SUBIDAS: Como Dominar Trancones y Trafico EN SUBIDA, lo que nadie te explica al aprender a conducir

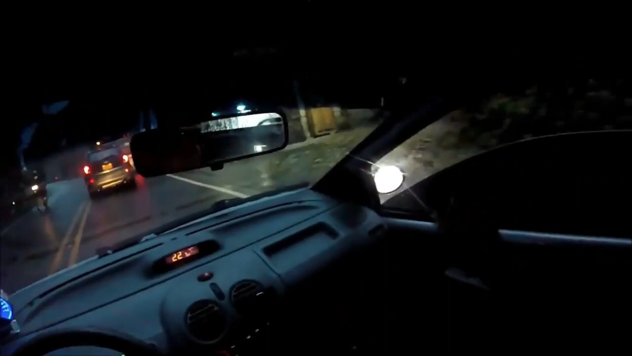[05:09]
El man pasó a la volqueta para meterse al restaurante, malísimo. Más cero afán, y el man entró al restaurante y ya, no entendí esa. Pero bueno.
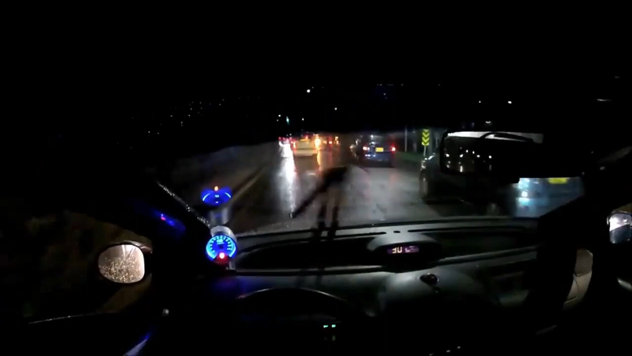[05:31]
La vieja confiante. Trancón en subida. Sí, señor, esto es lo que yo quería. Miren, voy a 16, está en la mínima. No, ya tocó primerearlo, ya la subida está muy dura y toca primero, miren, entonces, ahí, ¿qué hacen?
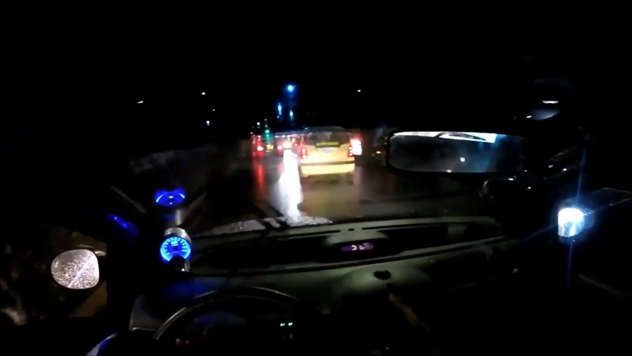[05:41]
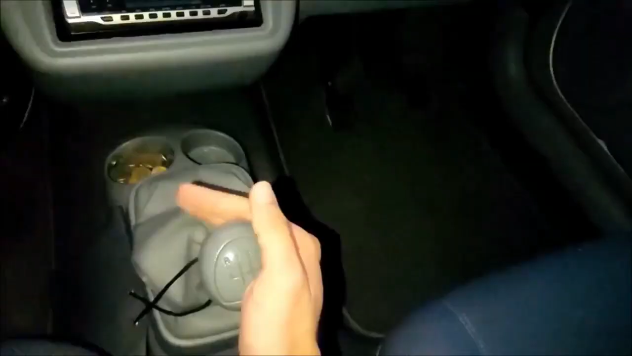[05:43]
Clutch al fondo, primera, y sacan el clutch a una velocidad mediana. O sea, la idea es que no lo dejen quedar quieto al carro. Aquí, miren, aquí voy jugando con el acelerador, estoy así, así, jugando clutch freno. Y me espero. Y aquí arranca el cabrón, entonces, punto de contacto, con el freno puesto, obviamente. Saco el freno, acelero, y suelto.
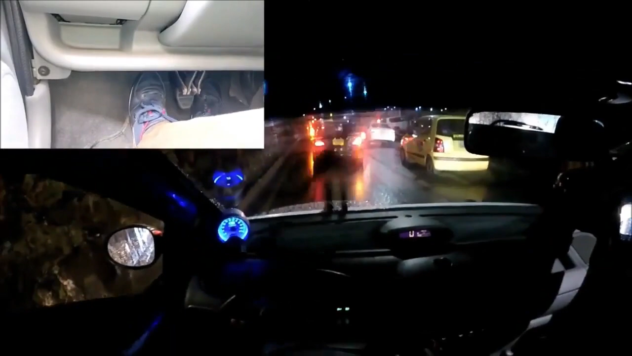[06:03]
Nuevamente, clutch, lo dejo perder toda la velocidad, me tocó parar, nada que hacer. Entonces, vuelvo y saco hasta el punto de contacto.
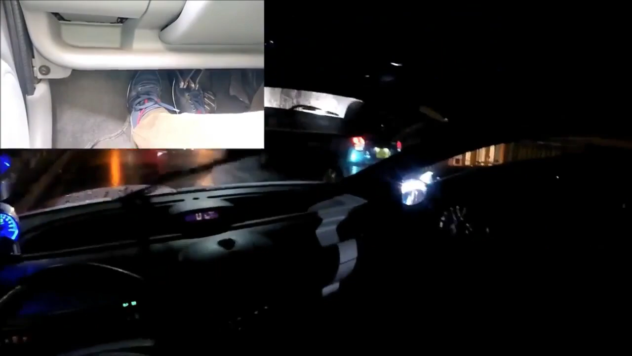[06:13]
O sea, ahí, acelero, y voy soltando nuevamente. ¿Listo? Si van viendo, acelero, acelero, acelero, acelero, me tocó soltar clutch al fondo, y cuando el carro esté quieto, freno, pues, para que no se devuelva.
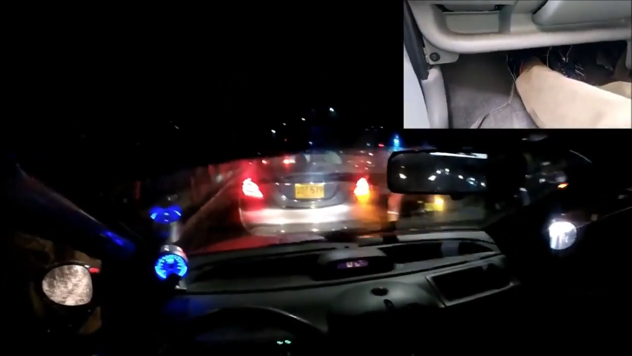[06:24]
¿Listo? Vuelvo y empiezo. Punto de contacto. O sea, yo voy viendo adelante lo que va pasando. Como voy viendo que se mueve más adelante, el carro adelante, si no me demoraría mucho, acelero, miren, y termino de soltar suavecito. Pero otra vez aquí, clutch al fondo. No, aquí no, aquí no alcanzó. Acelero y saco. ¿Si vieron esa que hice? Sin frenar, hice como, acelero y saco. Esa fue la que hice ahorita.
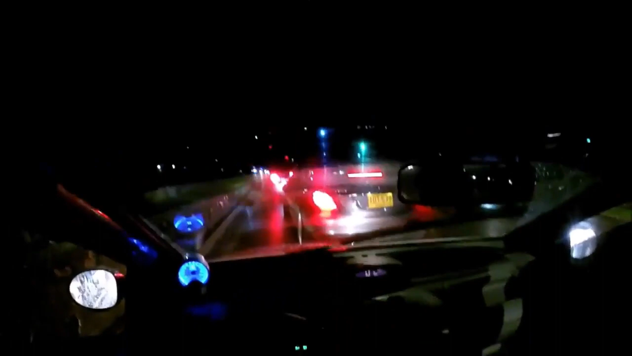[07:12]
Siempre y cuando ustedes estén concentrados, miren que tampoco es que sea mucha la distancia. Con el paso de la práctica van adquiriendo agilidad. Miren, miro el semáforo. Soy el cuarto o quinto carro después del semáforo. La idea es que tan pronto el cambio amarillo ya esté en el punto de contacto listo. Cosa que sea acelerar y terminar de soltar ese pedacito que me falta. ¿Listo, señores? Miren, ya el muñeco se puso en rojo. Yo creo que yo voy poniendo primera de una vez. Clutch primera y saco el clutch hasta el punto de contacto. ¿Cómo sé que llegué al punto de contacto?
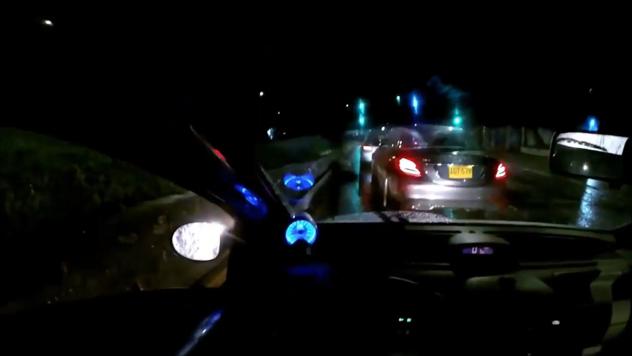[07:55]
Otra vez vuelvo. Clutch freno, saco el clutch hasta el punto de contacto, acelero y suelto. Me demoré lo que me tenía que demorar.
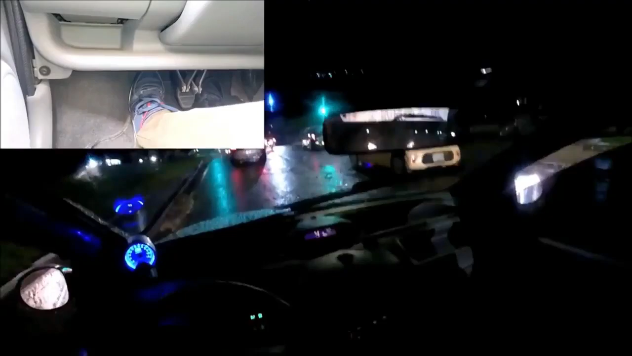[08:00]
¿Listo? Concentración, señores. Concentración aquí y ya hay aquí, miro. 3,500, segunda. Miren, nos le pegamos al Mercedes.
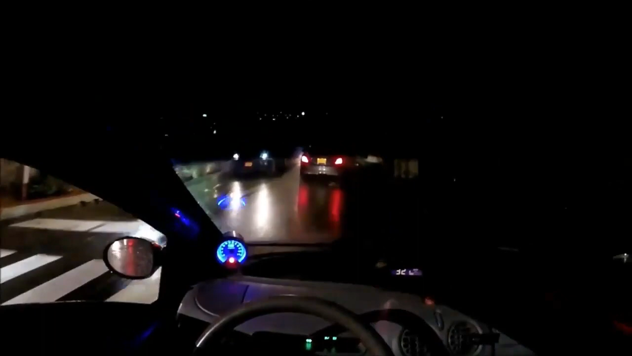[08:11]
Con eso les digo todo. Miren, ahí vamos pegados al Mercedes. Hasta lo podemos pasar, pero no porque este es barrio de ricos y después pueden mandar a la policía. Y bueno, gente linda, espero les haya gustado este video.